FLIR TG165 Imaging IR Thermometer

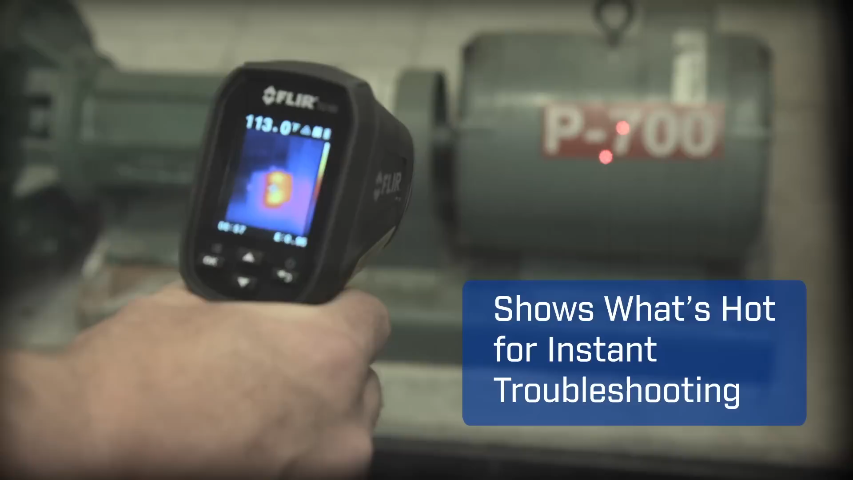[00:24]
giving you the power to discover unseen problems and showing you right where to aim to get reliable readings.
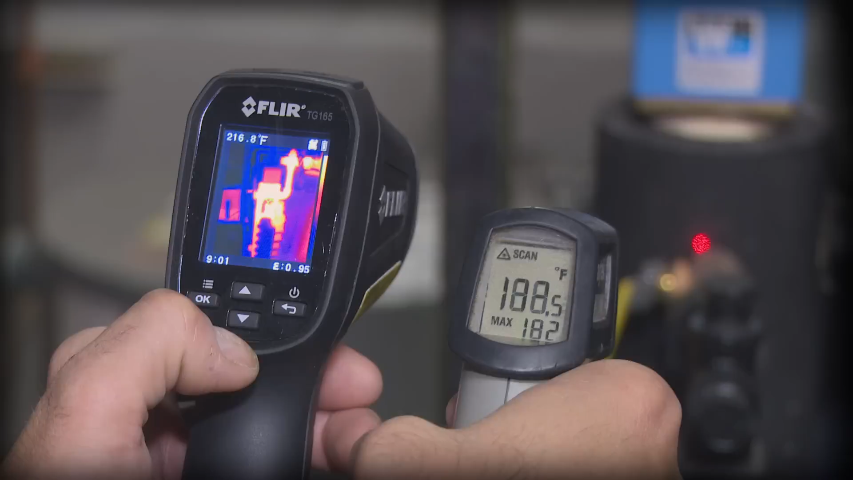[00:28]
On screen: spot 216.8°F
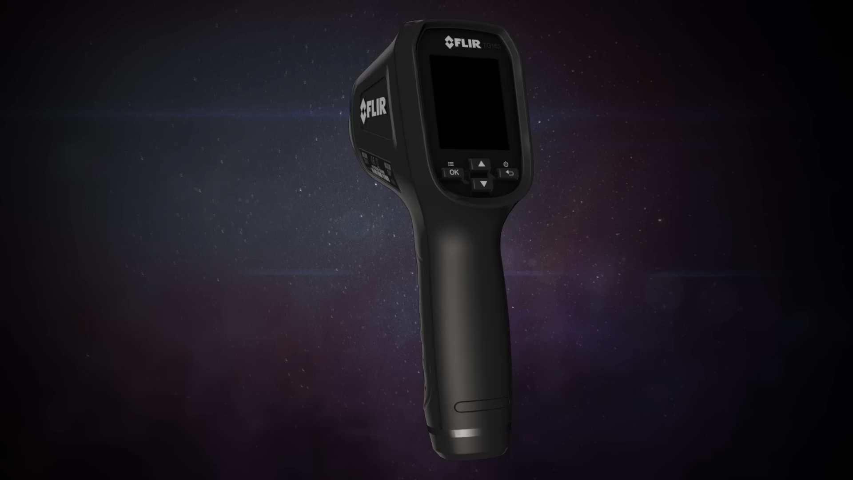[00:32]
The TG165 features FLIR's patented lepton thermal sensor for the best IR imaging quality in its class.
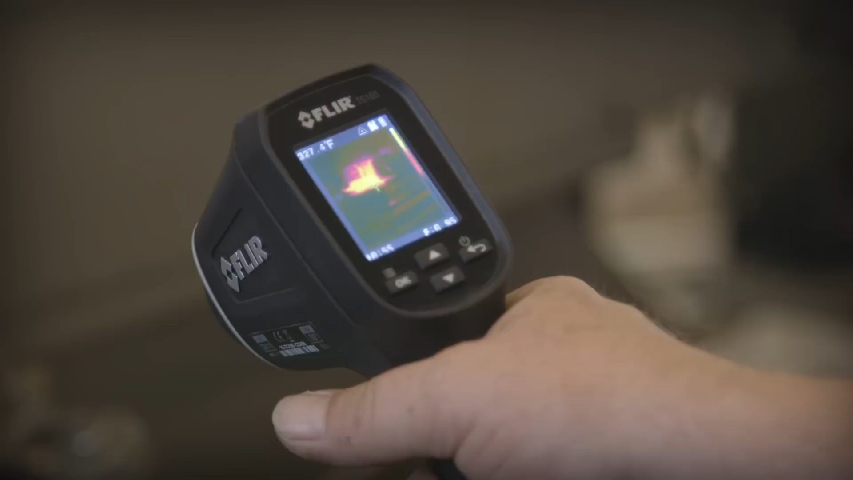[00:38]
A pull of the trigger lights up dual lasers to help you frame the target area
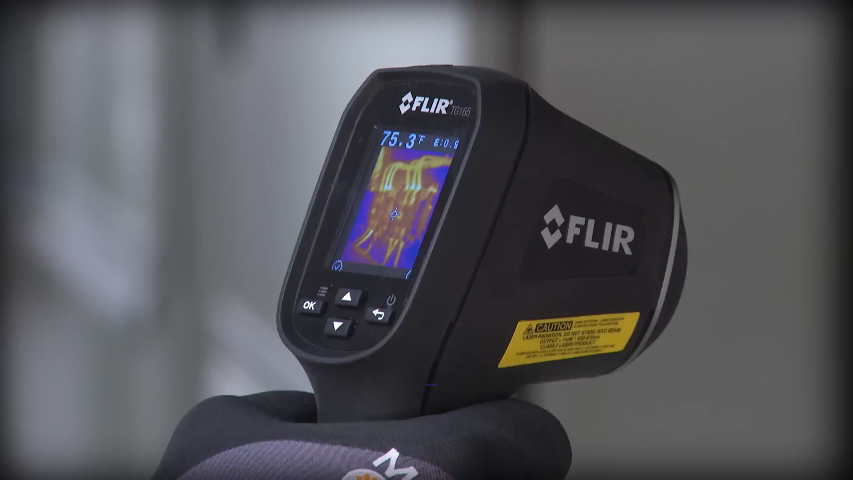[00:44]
On screen: spot 75.3°F
and lets you save images and temperatures to document evidence.
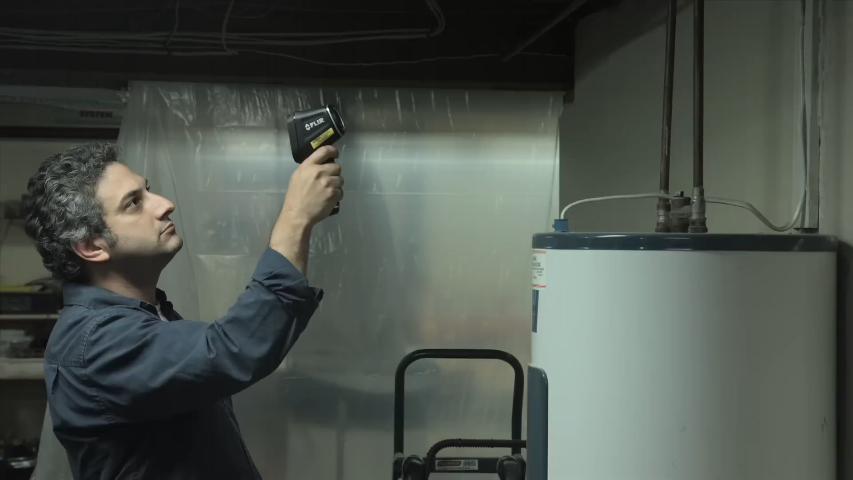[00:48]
With a tool this easy you'll get more done and trust you didn't miss anything critical.
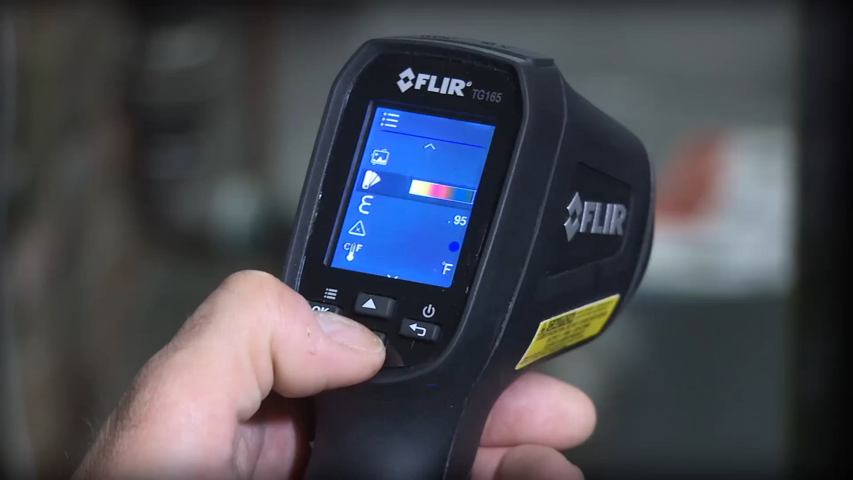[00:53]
The TG165's intuitive buttons and icons keep it simple too. No need for special training.
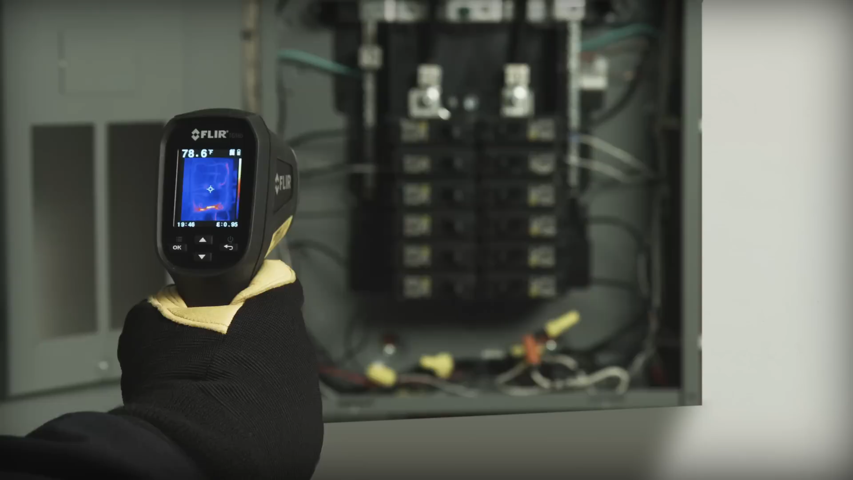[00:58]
A spot size ratio of 24 to 1 means you can work at a safer distance than typical IR thermometers.
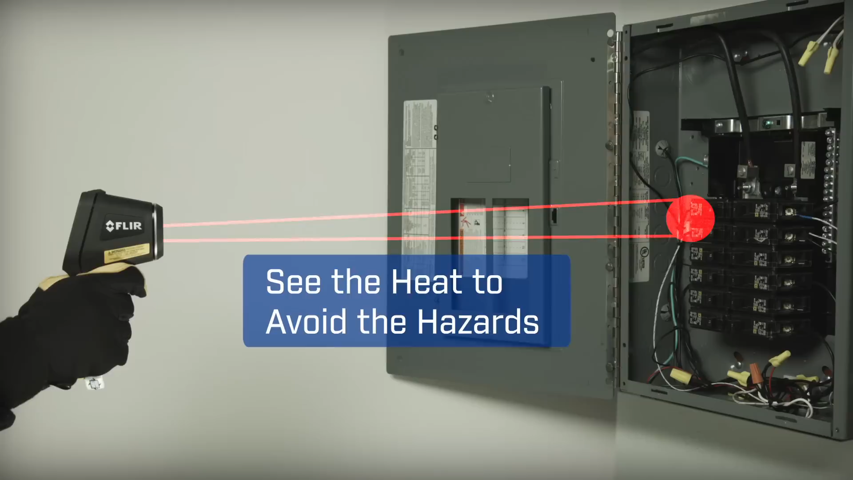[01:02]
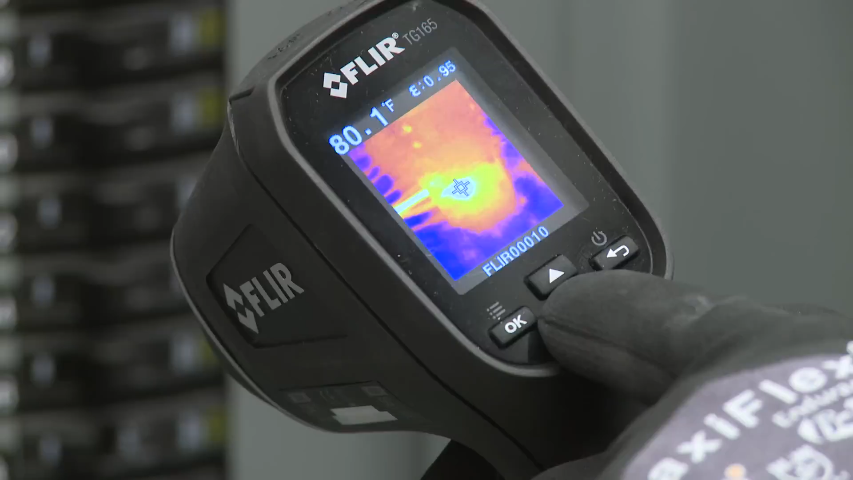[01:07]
On screen: spot 80.1°F
And you can ditch the clipboard if you want, show customers where problems are immediately, or download stored images and data and whip up a report later.